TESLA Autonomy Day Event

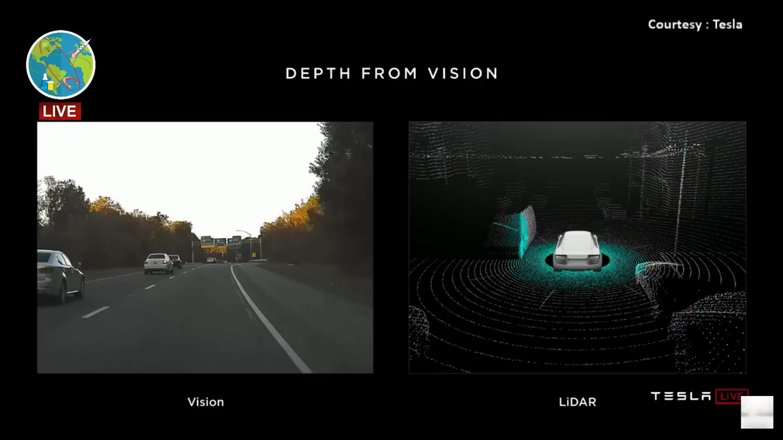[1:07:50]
of uh there's a lot of companies also use and lidar gives you these point measurements of distance around you um now one one thing i'd like to point out first of all is you all came here you drove here many of you and you used your your neural net and vision you were not shooting lasers out of your eyes and you still ended up here we might have well so clearly the human neural net uh
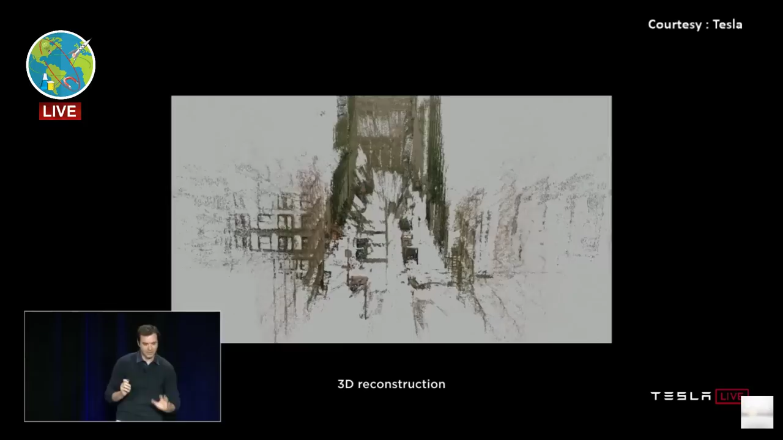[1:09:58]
is it not a video oh i know it's there we go so this is the 3d reconstruction of those
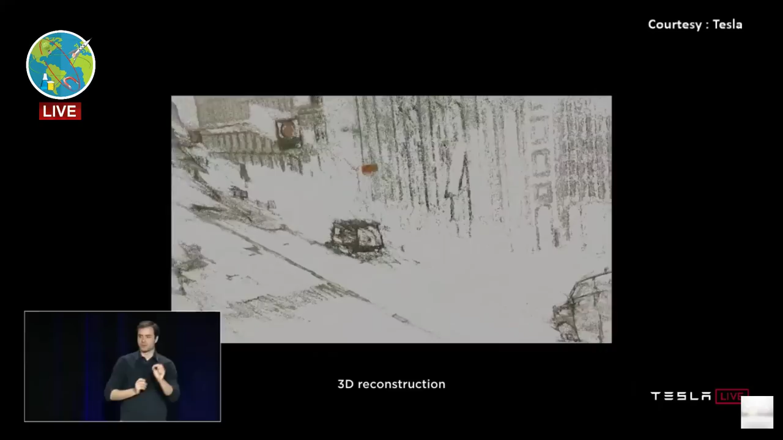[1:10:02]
six seconds of that car driving through that path and you can see that this information is purely is very well recoverable
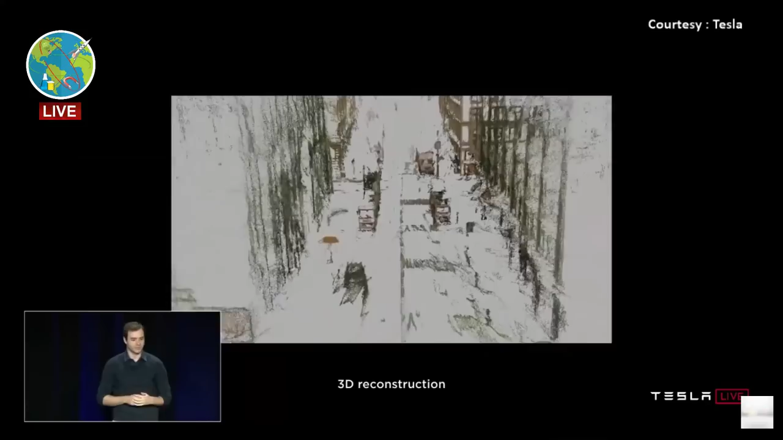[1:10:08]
from just videos and roughly
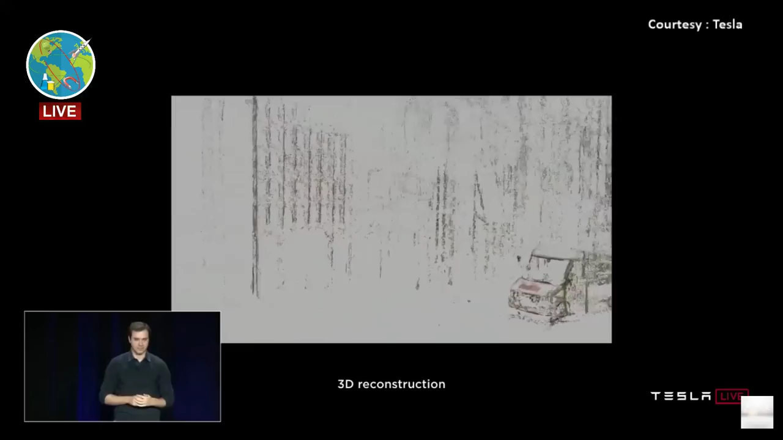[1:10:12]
that's through process of triangulation and as i mentioned multi-view stereo and we've applied similar techniques slightly more sparse and approximate also in the car